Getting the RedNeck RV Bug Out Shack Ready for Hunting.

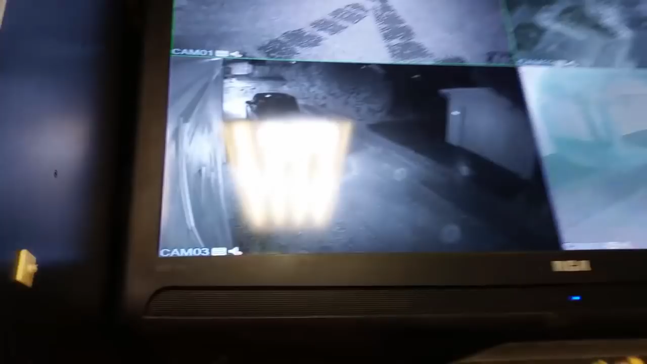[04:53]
I had to see a reflection from the lights. You should fucking go park in the front. Yeah.
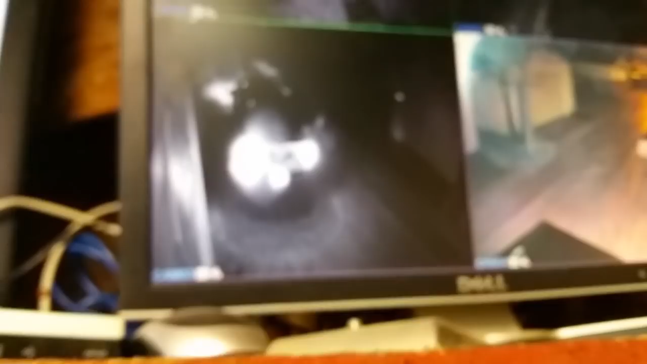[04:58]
You should. Hey. Whatever. See what he's up to.